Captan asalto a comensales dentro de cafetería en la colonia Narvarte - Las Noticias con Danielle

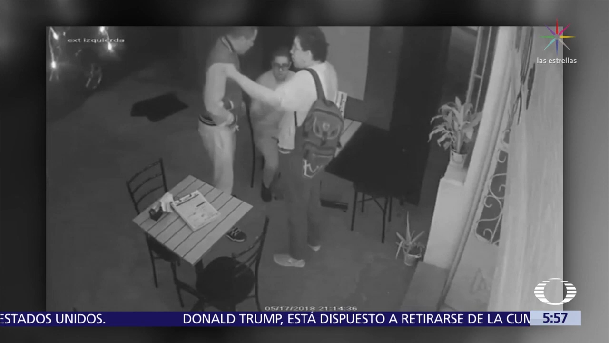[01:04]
pero es golpeado y termina nuevamente en el piso. El ladrón vuelve con la persona sentada y le pega para que suelte la bolsa.
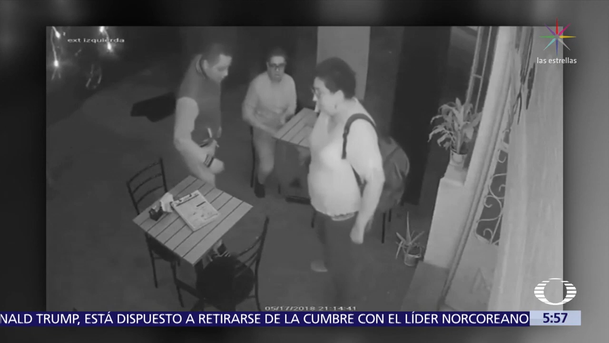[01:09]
Después, vea, eso es lo más indignante, los dos ladrones se van caminando como si nada.
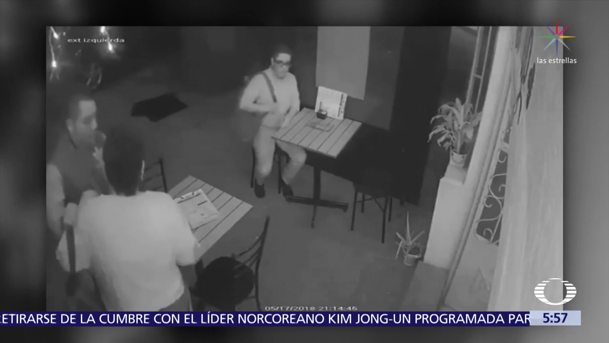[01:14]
Hasta ahora no hay reporte de que hayan sido ubicados por las autoridades, a pesar de que una vez más tenemos con dos cámaras de seguridad del local sus rostros ahí,
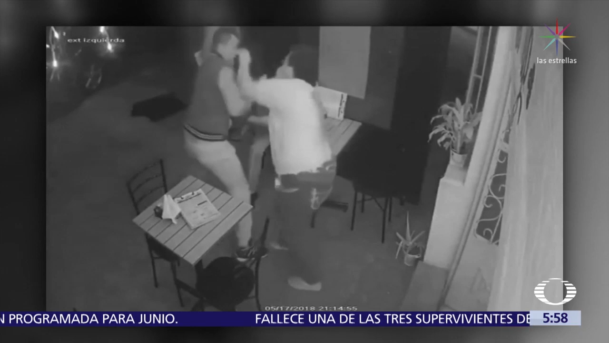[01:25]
claritos, y los vemos cuando están robando, los vemos cuando están delinquiendo y nadie sabe quiénes son y nadie sabe dónde están.